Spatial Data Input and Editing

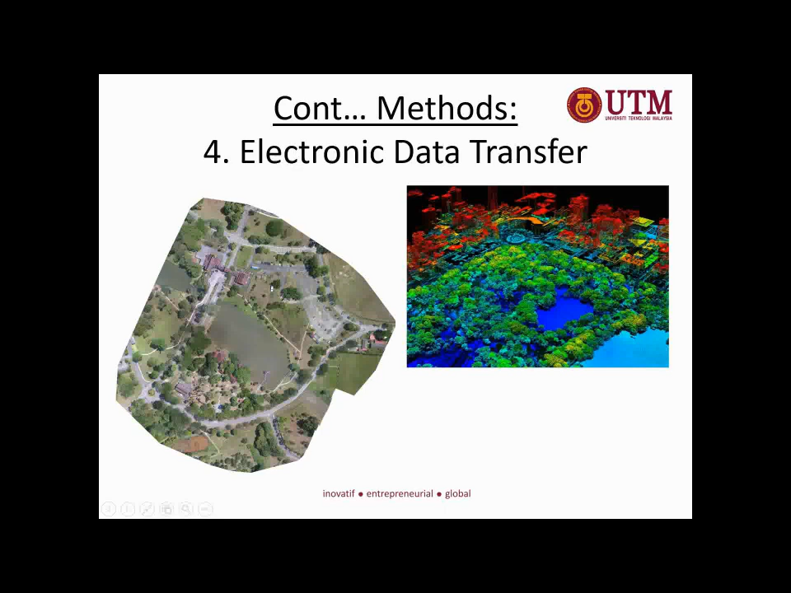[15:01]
Opportunity To Come To Utm You Can See This Is The Lake The Famous Lake Of Tasik Ilmu Okay And Then We Have Also LiDAR So LiDAR Is Point Cloud Data So You Need To Have Some Conversion To After That To Use It In GIS Alright So This Is Discussion On Data Input The Method Of Data Input So They Have